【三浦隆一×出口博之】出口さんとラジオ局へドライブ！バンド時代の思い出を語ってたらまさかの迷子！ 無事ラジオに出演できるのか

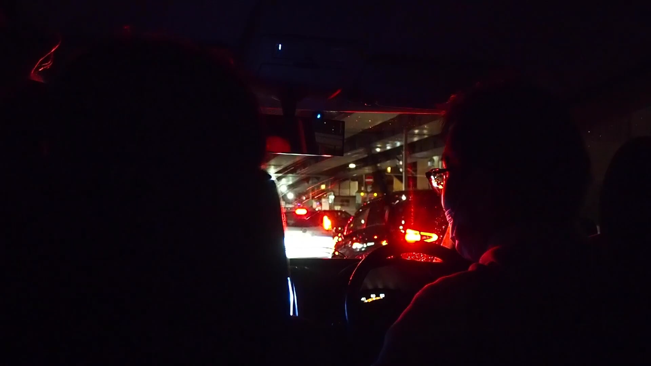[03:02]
乗ってることになってる。乗ってないよね、これね。高速感ないですね。もう一急信号が止められちゃってますけど。何か見落とした?何か見落としたね、我々。真っ直ぐかな、とりあえず。道なりに行けば。おいおいおい。